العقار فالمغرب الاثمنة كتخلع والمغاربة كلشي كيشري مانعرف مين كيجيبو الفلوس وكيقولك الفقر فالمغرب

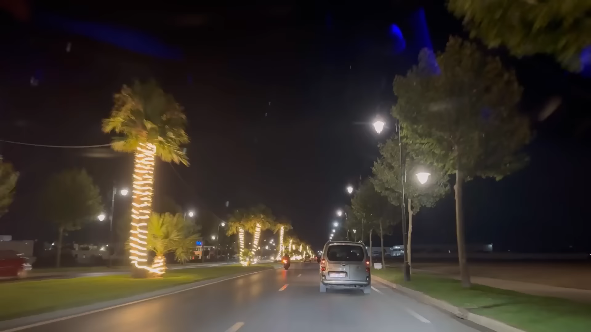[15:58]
اشاره وجبل درسه دابا دي عينك مشكل الضوء. دابا في اسبانيا كنشوفو في النافيداديس بزاف مرات وبزاف البلديات مابقاوش شي كيعملو لوسيز ديال النافيداديس غير شهر ماشي كامل، وهنا على طول العام انت الشجر كلشي مضوي العشرات ديال الكيلومترات. مالي هذه بعدا الكوسطة ديال تطوان كاملة مشاهدة، انتم كتشوفوا الخال كاملين ماشيين بالديوان، ما كاين لا نبيضات لا مناسبة لا والو.
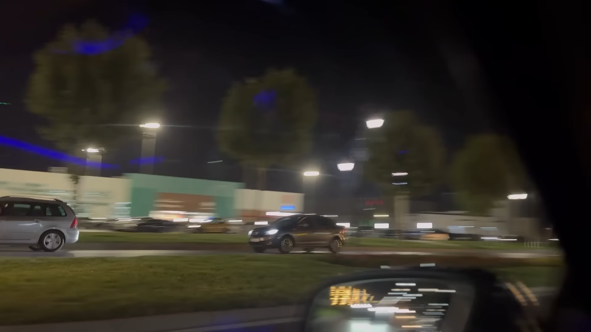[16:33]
انا يوميا انتم على كاريفور ديال تطوان
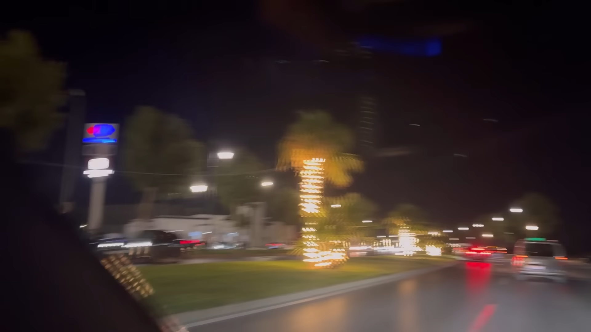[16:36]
انا ما سيدي الخال كلشي مضوي الطريق كاملة. هذا بغا نشكرو مرتي ان شاء الله الطريق عاود كاملة مشاهد. كاملة مشاهد ديوانا